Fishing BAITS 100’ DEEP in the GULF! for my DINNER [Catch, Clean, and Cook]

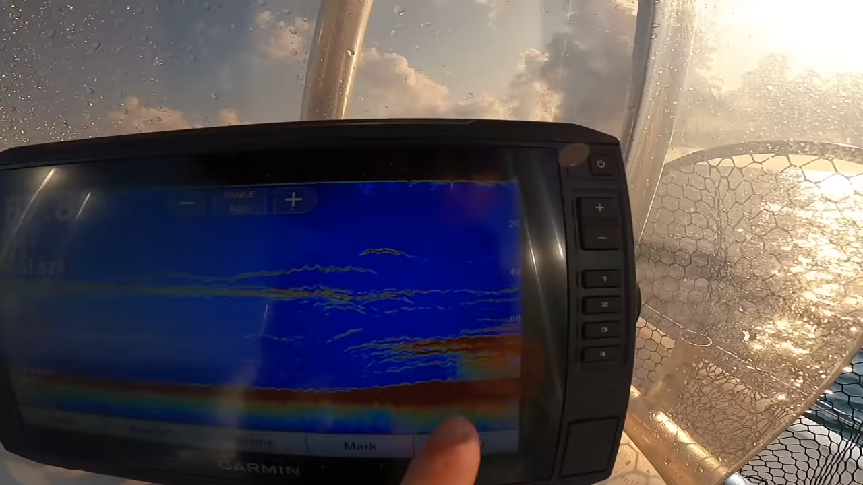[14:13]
That's what you want to see when you're bottom fishing, the screen lit up like that.
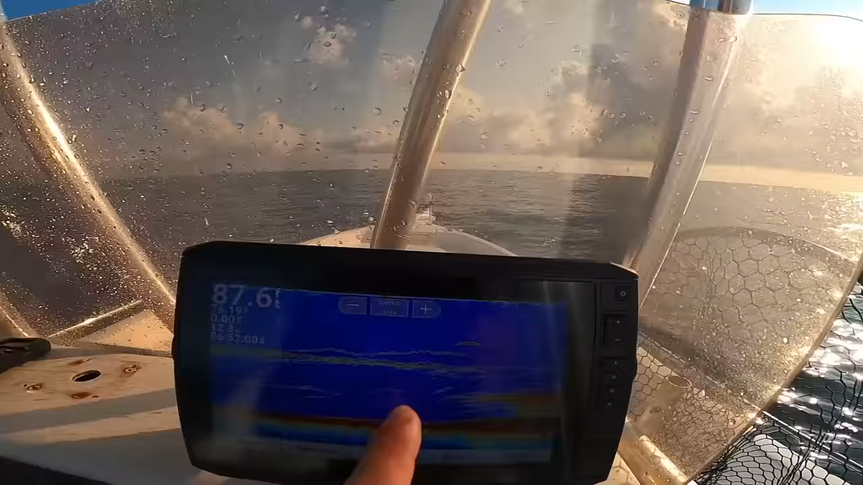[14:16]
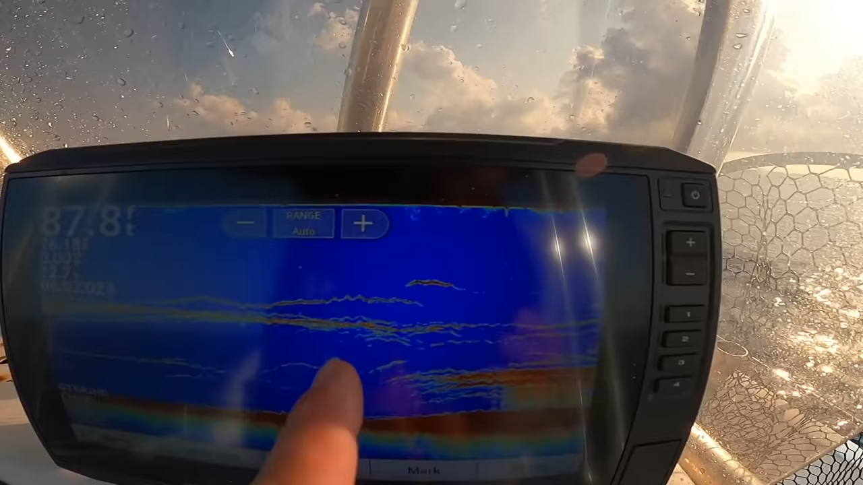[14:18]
Most of the bigger fish, like that one right there and all these, are usually your bigger red snapper and AJs.
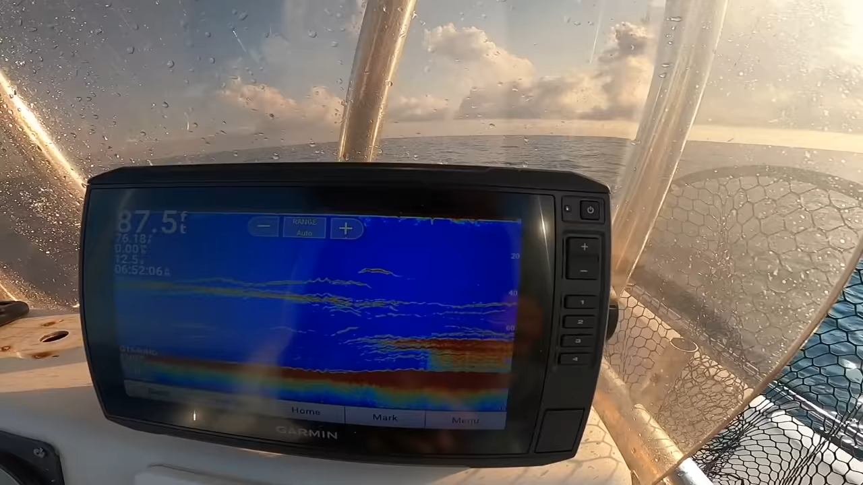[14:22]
Then a lot of your smaller snappers hang down closer to the reef, your triggers and all that, or on the edges. See how we're sitting on the edge? I'm gonna put on a couple pieces of cut cigar minnow.